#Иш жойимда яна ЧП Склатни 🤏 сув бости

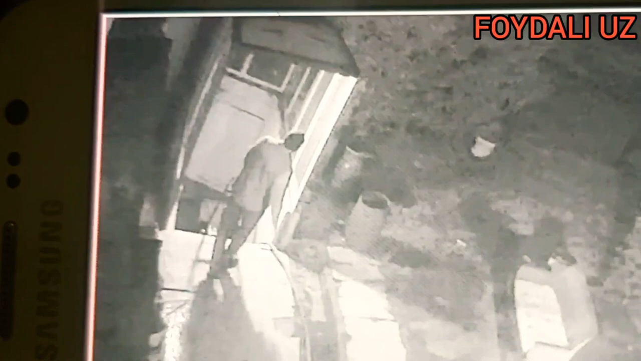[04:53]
Ko'rib turganingizdek, eshikning pashti yarmigacha suv kelgan, ya'ni 1 metrlar atrofida suv yig'ilgan ichkarida. qo'ldan kelguncha ichkarida nasos bor, lekin shu nasosgacha yetib olish biroz muammo bo'lishi mumkin.